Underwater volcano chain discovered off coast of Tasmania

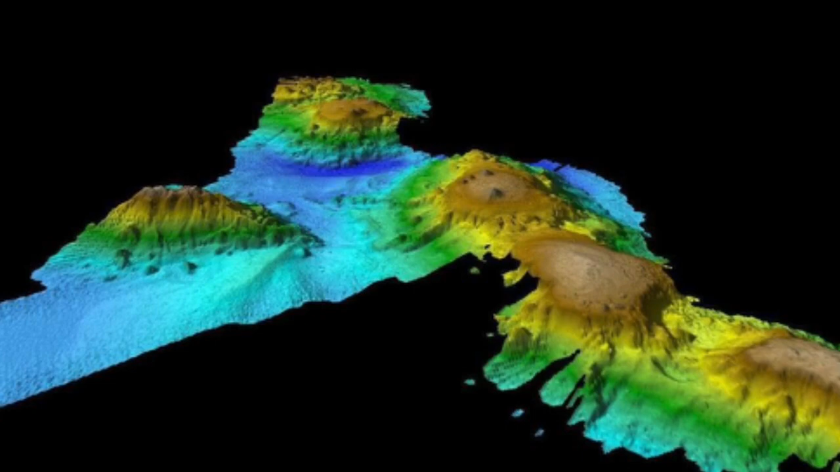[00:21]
A team from the Australian National University mapped the submerged terrain during a voyage aboard the Commonwealth Scientific and Industrial Research Organization, CSIRO.